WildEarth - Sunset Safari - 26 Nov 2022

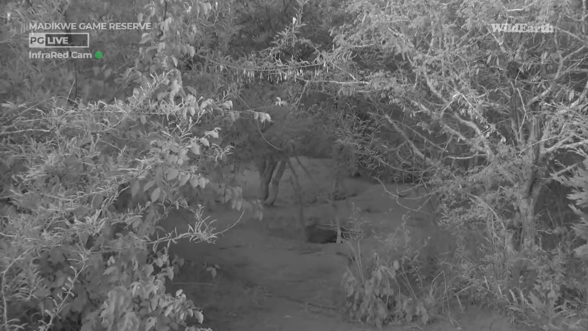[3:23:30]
I don't think if we reposition, we'll get a better visual. I think this channel up here is probably our best bet, so let's just be patient a bit. I can just make them out walking in the background.
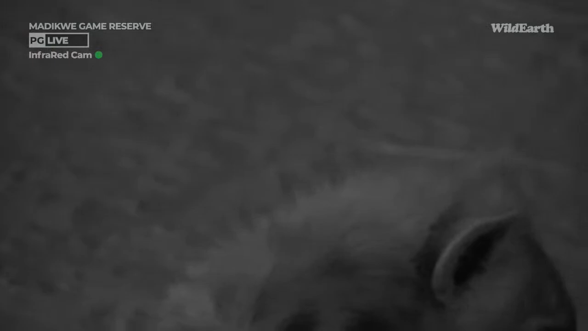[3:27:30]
Just look at this footage. These are hyena.
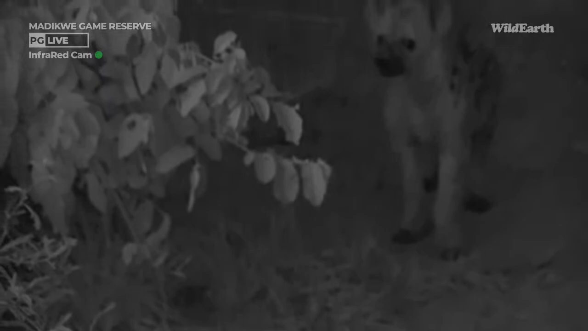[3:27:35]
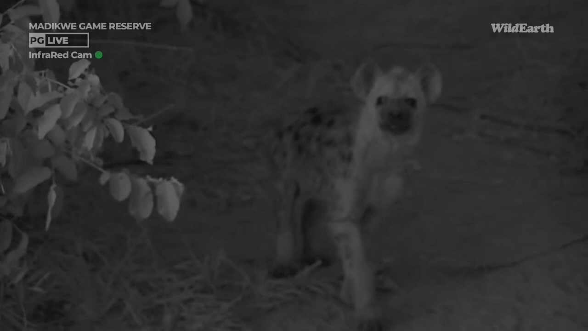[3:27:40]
Pops are so close that we actually cannot tilt the camera down far enough. They are sniffing the left back wheel of our vehicle. This one here is a little bit more careful. But the rest of them, there you go. Super inquisitive.
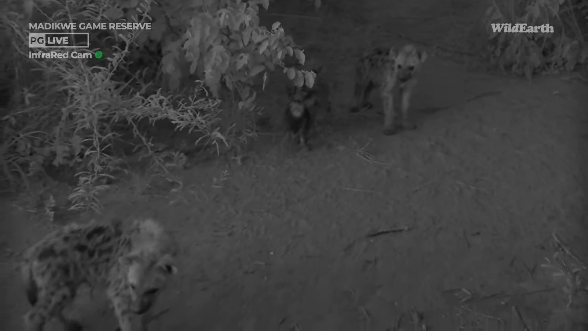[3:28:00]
Just letting you enjoy the moment.
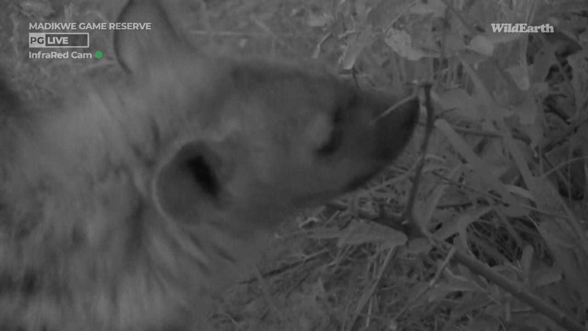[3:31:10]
What's your business here? BK's got the camera tilted up to the max.
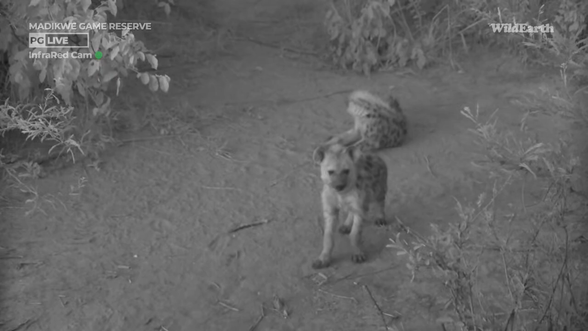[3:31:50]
they will actually be off with the clan starting their nightly hunt. Now, Ella, all... Something startled them. Now, Ella,
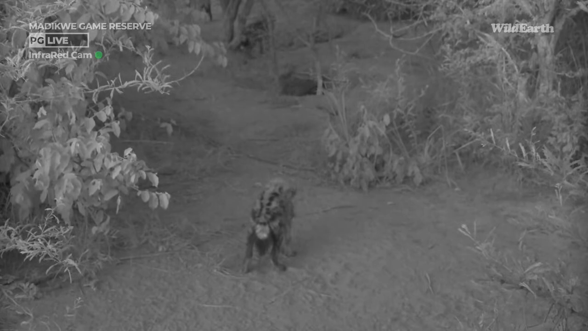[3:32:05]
all females hyenas are higher ranked than the males.
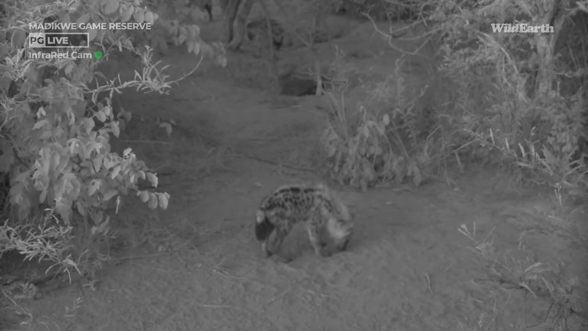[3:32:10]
The males actually just hang around on the periphery.
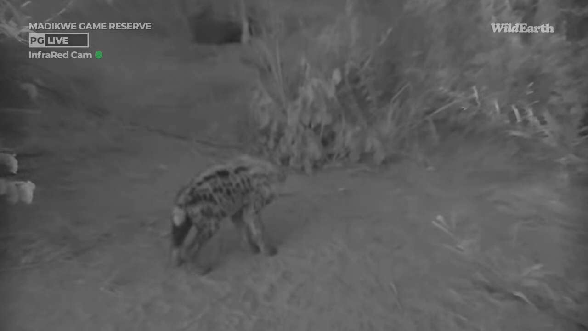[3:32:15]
They get picked on a bit by the females. Their only real job, Ella, is to actually mate. And then, of course, they help with the clan structure, can I say. They are part of the clan, but they have got a very inferior role. So the
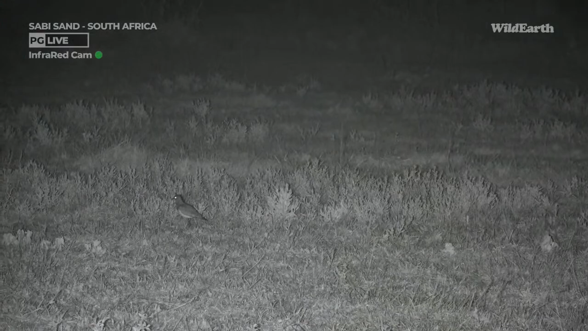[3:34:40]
We found ourselves a Senegal lapwing with a chick. I'm just trying to figure out now if this is the chick or the adult, because they've separated from each other now, and I need a piece of reference here, a size reference, But I'm wondering if these were the ones that I found, because I found that one chick a few weeks ago, or maybe a month ago, down by Vuotela Sandy Patch Junction, and we hadn't seen it for a long time, and we're up now, Bofosuk Cutline Sandy Patch, and we had an adult with a little chick running around, so I'm wondering if it's the same ones,
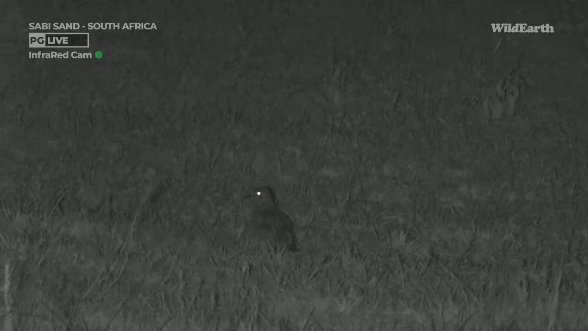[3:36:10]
I could have repositioning to try and get comfortable. Not easy as that chick gets bigger and bigger to hide it adequately under the wings. The little one's hunkered down, so it is getting quite cool now.
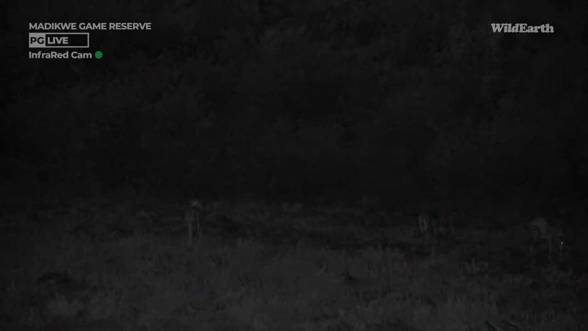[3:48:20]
Now almost completely dark, there's a little bit of light left on the western horizon. And it was a busy day all around here in the African bush, and we're looking right on the edge of the infrared light.
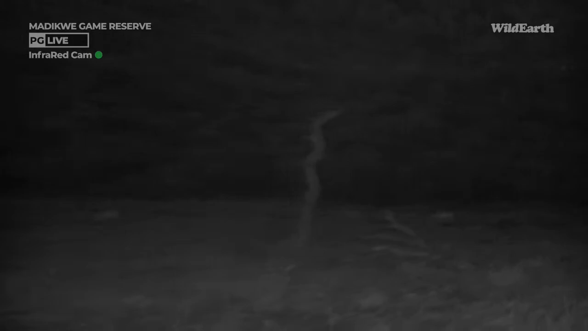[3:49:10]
And that's why we saw them and said, let's stop. Let's just look at the humble impala. They're also here in the open for the night. And know where it's safe. Of course, you actually see much more than we do. If I look with my naked eye, I can't see that impala, but with the infrared light, you can just still make them out.